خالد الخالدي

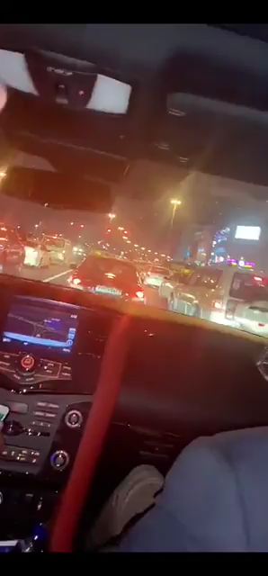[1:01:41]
هذا هني شوفها مني من عندك. ها محيصنة؟ لا حلب. وين؟ بيضة قدام محيصنة. هي هي هي انا ابو عينك جابت اللي هناك.
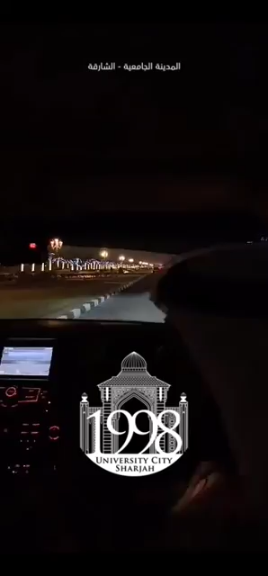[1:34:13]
الليتات اللي فيها تقريبا ما يقارب المليون ليت. والعروض اللي داخل المدينة الجامعية عندك أكاديمية العلوم الشرطية. نعم. وعندك الجامعة الأمريكية. كلها مسوينها بال. والقاعة قاعة الجامعة. أيوة. الحين حاليا سايرين عند أكاديمية العلوم الشرطية في استقبالنا رئيس هيئة المال التجاري سعادة خالد المدفع خالد جاسم المدفع.